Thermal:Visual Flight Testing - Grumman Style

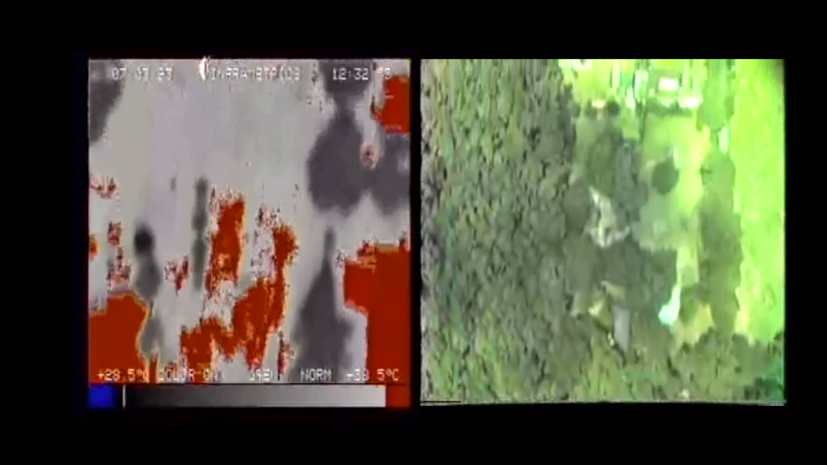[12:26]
There's my house, right there on the left. Okay. All right, go back and do a pass the other way.
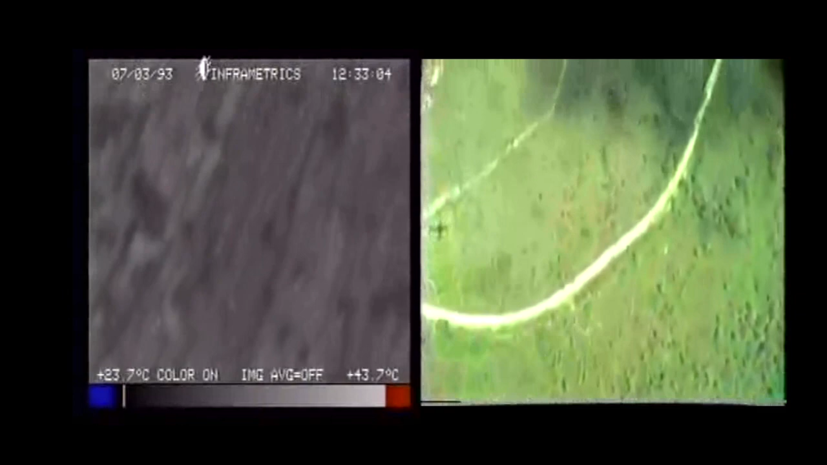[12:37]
On screen: scale top 43.7°C, scale bottom 23.7°C
By the way, you see this little row of trees right here, cypress that run right along there and go that way?
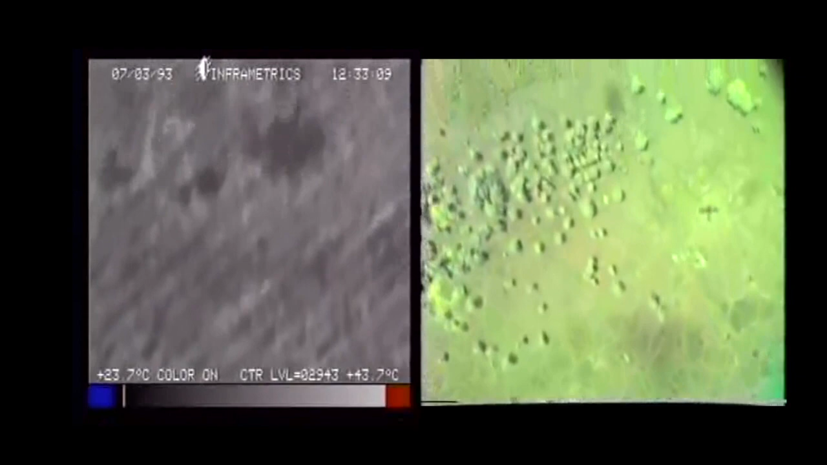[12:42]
Uh-huh. That's a Bayou Lacombe. I mean, right over here, I'm sorry, Bayou Lacombe.
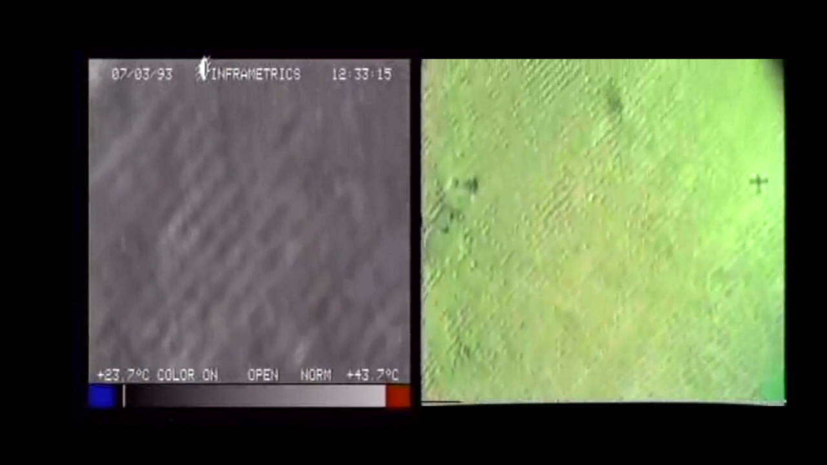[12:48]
Oh, that little squiggle? Yeah, that's the headwater. I live about 100 yards from the spring where Bayou Lacombe starts.
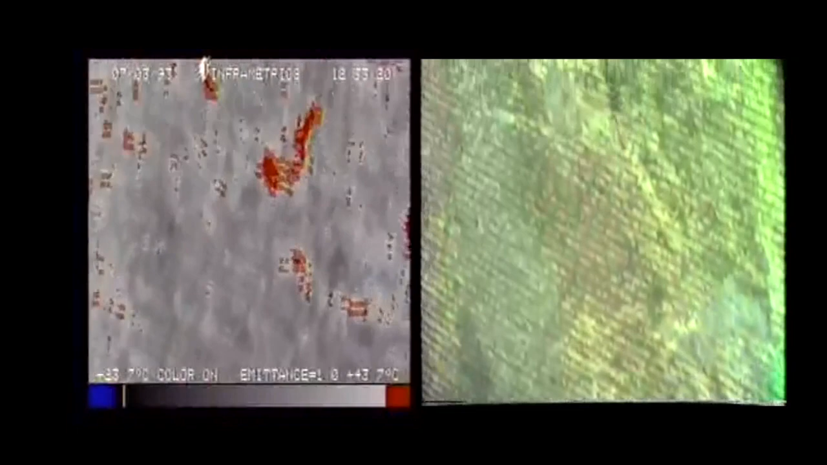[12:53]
Well, that's interesting. Yeah. And it's small. It's a ditch, literally.
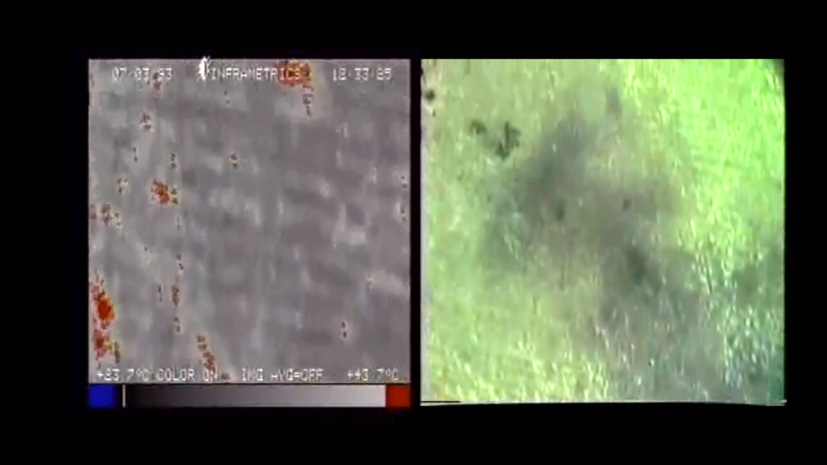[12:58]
And it just meanders all the way down through the trees and heads onto the lake. Huh.
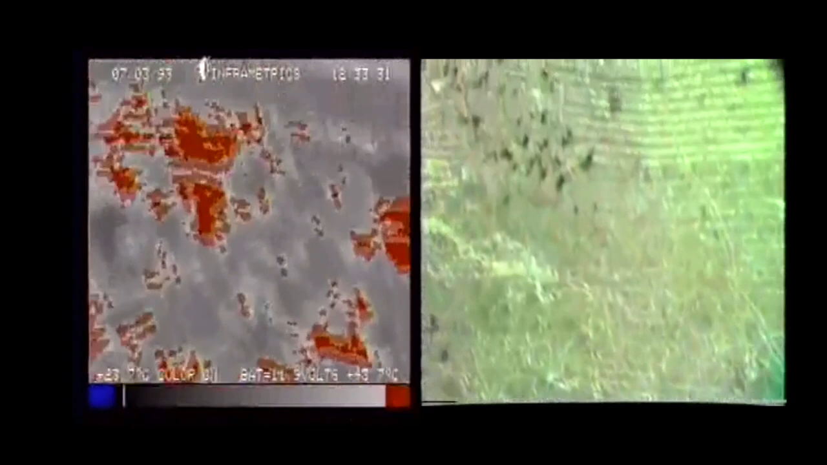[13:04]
That's Bayou Lacombe. Hey, good, you're on a call. If I ever sell my house, I can always call it the headwaters of Bayou Lacombe.
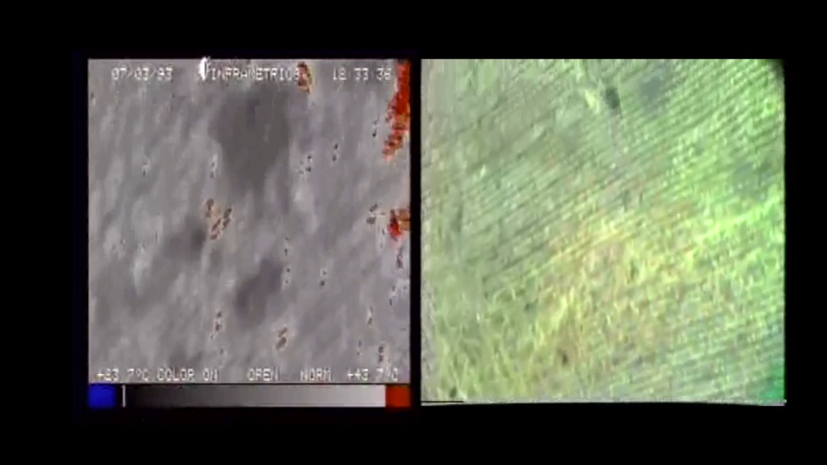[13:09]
2-8 Oak, North Bay. I mean, you just don't show pictures. Yeah, I mean, you can't even float a boat in that. I mean, literally, most of the year it's dry. It's been all, you can see how it goes. It goes right back towards my house. It's a natural? It's there. That's the natural stream there. Traffic Cherokee 29 Punchland, attorney final for 17, following the helicopter.
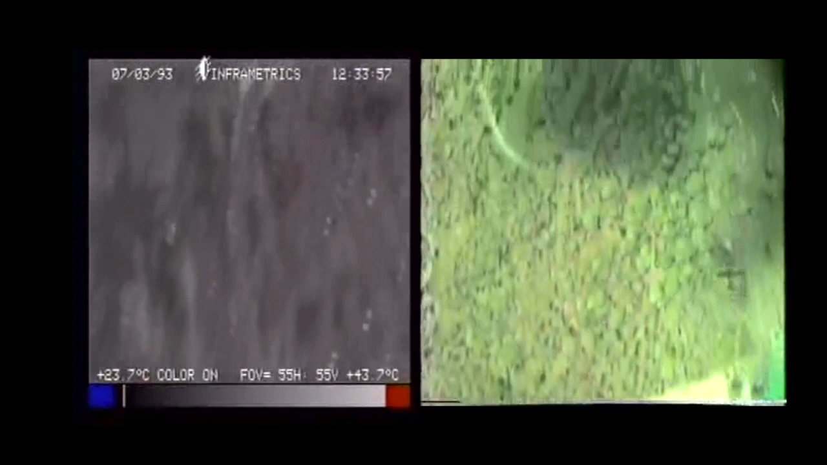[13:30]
On screen: scale top 43.7°C
Got him in a sight. Well, my neighbors, they just moved into the house, so they're cleaning up the yard.
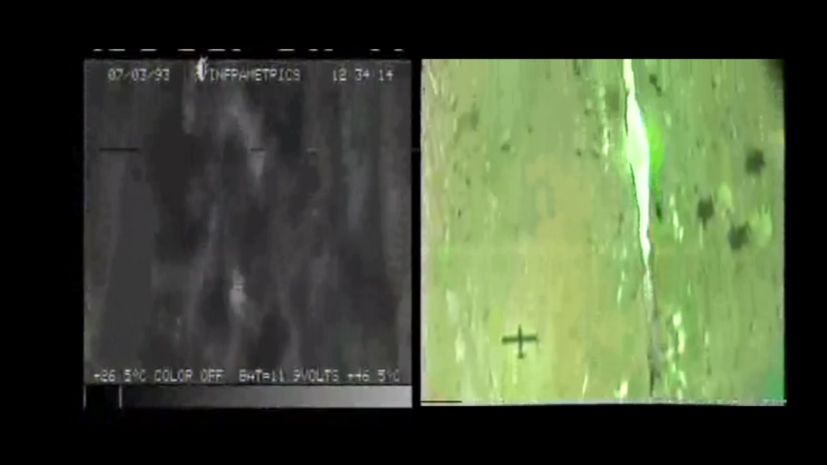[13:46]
And this is going to be a pass at 500 feet, 102 knots.
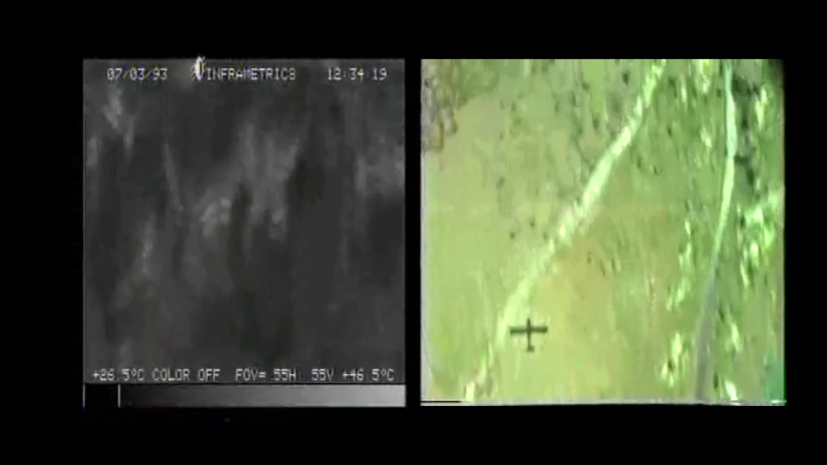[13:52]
Should get most of my yard. It's going by kind of fast. I guess I should have stayed at 1,000. I put down flaps.